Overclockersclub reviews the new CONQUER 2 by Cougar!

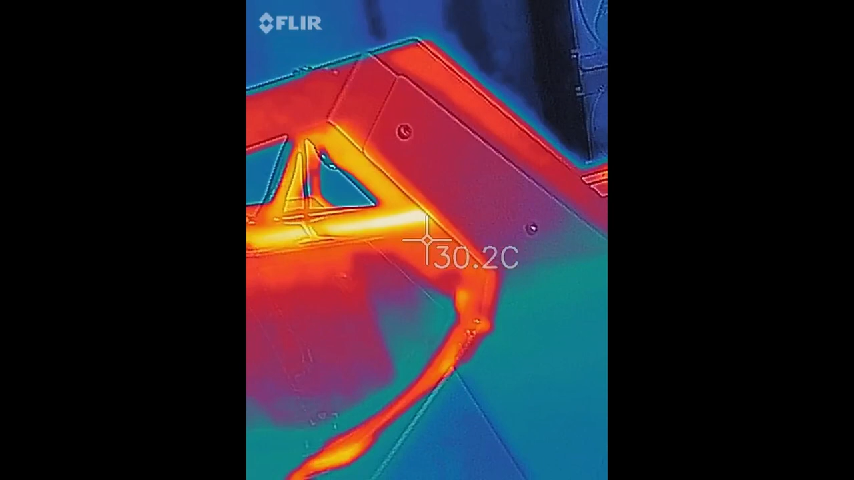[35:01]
And you can see a little heat peeking out there from some of the openings in the side of the case.
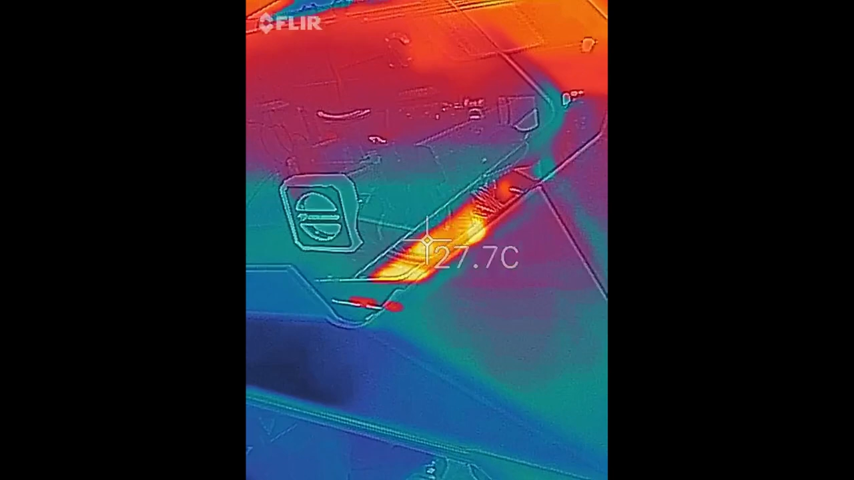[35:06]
On screen: spot 27.7°C
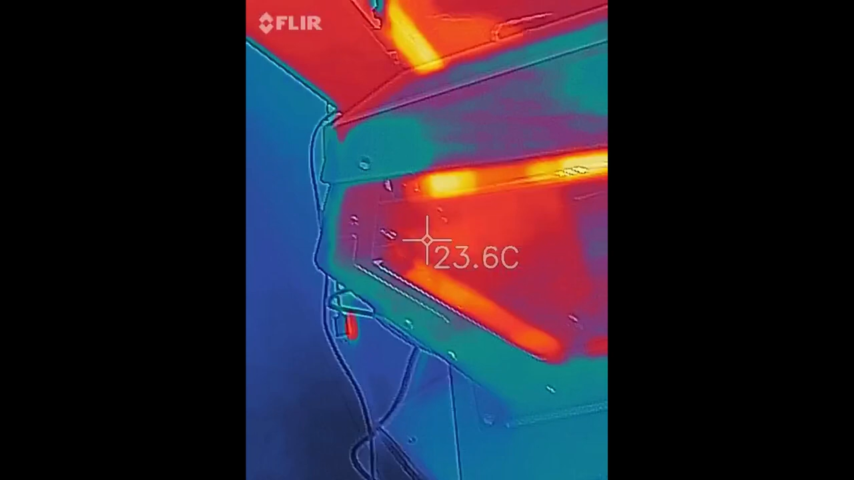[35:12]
On screen: spot 23.6°C
You get a lot of reflection off the glass, so that doesn't really tell you a lot.
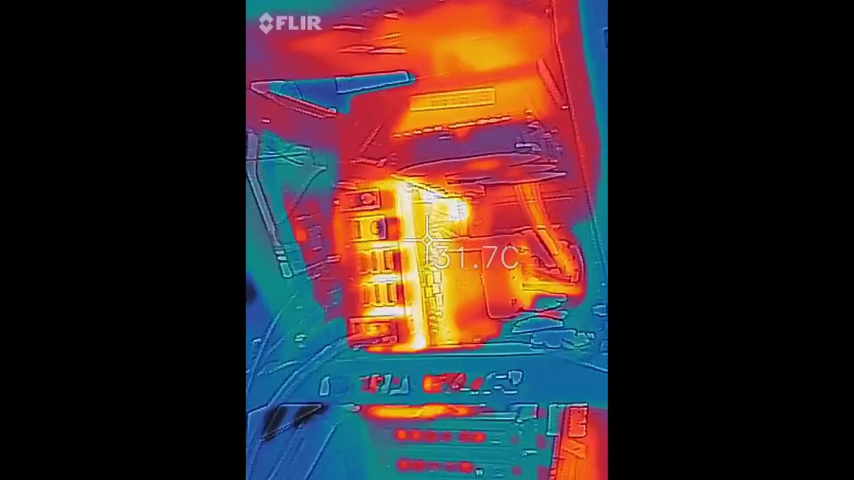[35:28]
And you can see the radiator. You can see where the heat is being pushed up and hitting the top panel, so that gets a little warm.
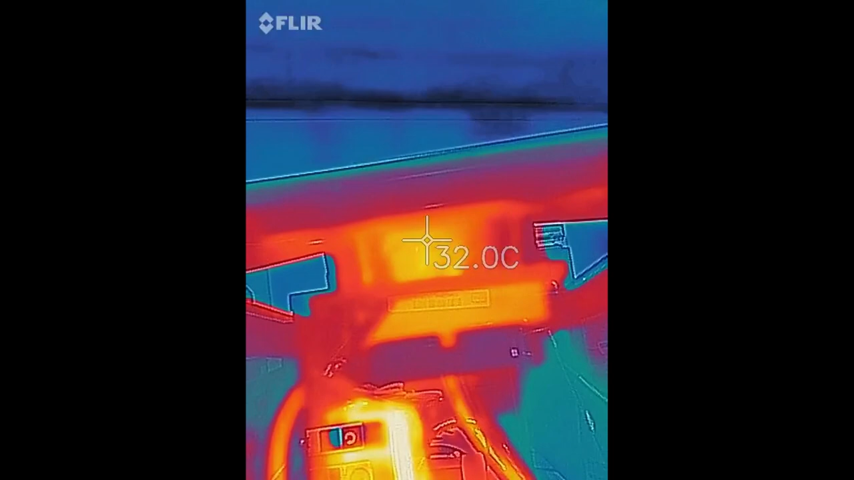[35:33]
On screen: spot 32.0°C
But there's plenty of room for the air to get out.
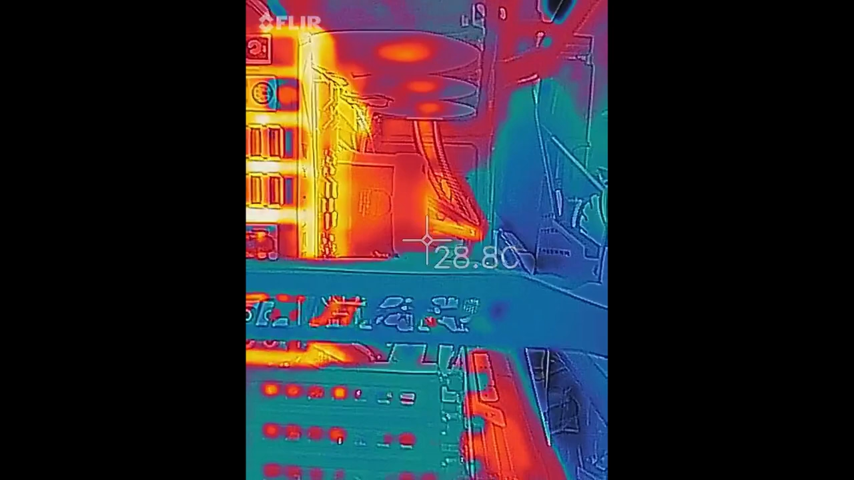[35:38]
On screen: spot 28.8°C
And there's the pump. Top of the graphics card.
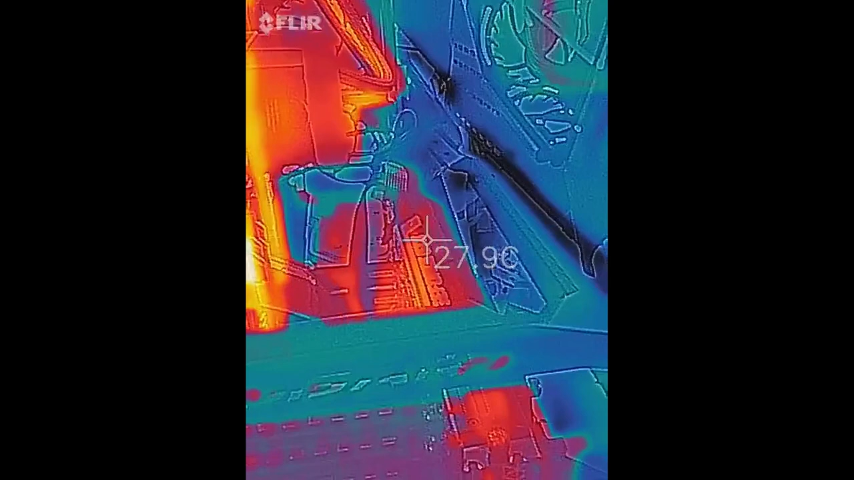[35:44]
On screen: spot 27.9°C
Exhaust part of the graphics card.
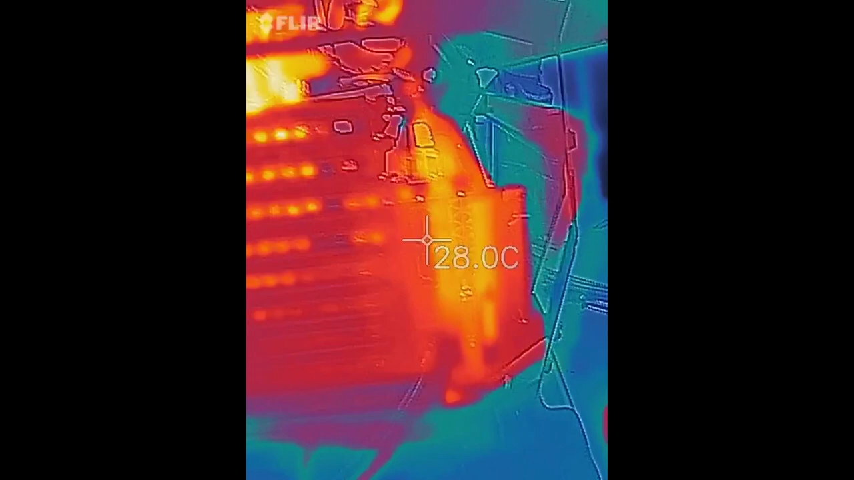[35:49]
On screen: spot 28.0°C
And then when we look over here, there's the power supply.
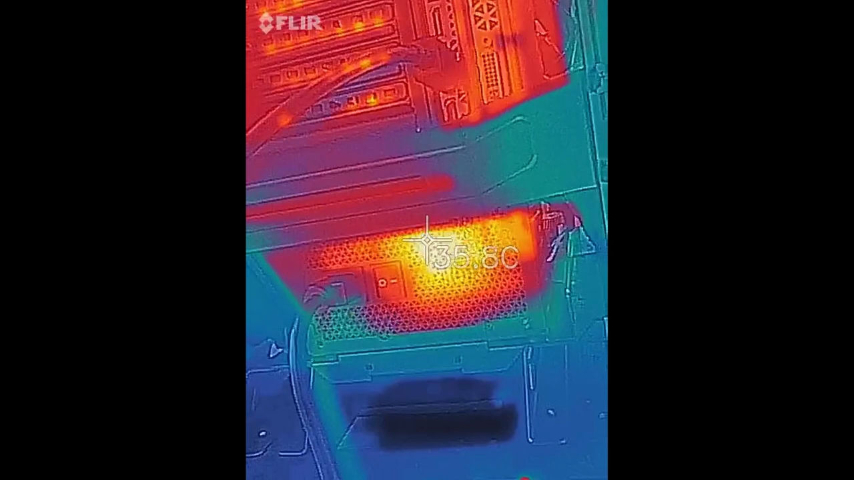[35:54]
And the back side of the case, or I should say, this is usually behind the motherboard.
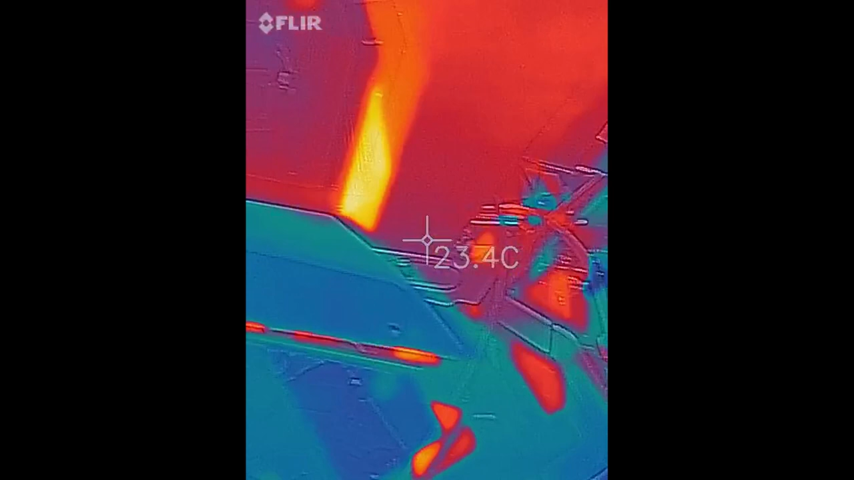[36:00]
On screen: spot 23.4°C
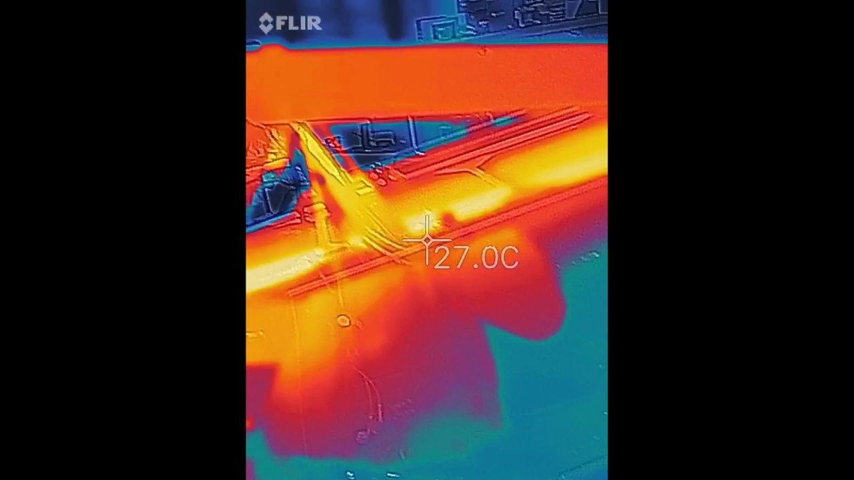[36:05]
And again, we can kind of look at the radiator. Get some reflection off the glass.
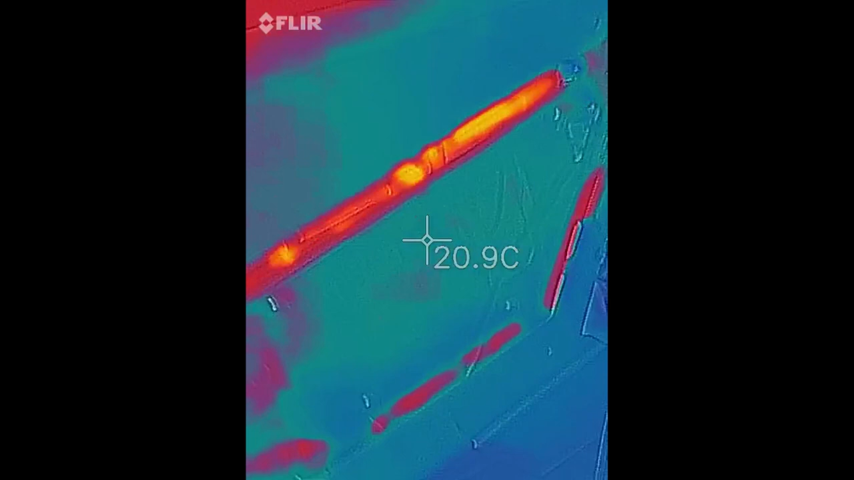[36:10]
On screen: spot 20.9°C
And then you see a little heat peeking through anywhere where it's open.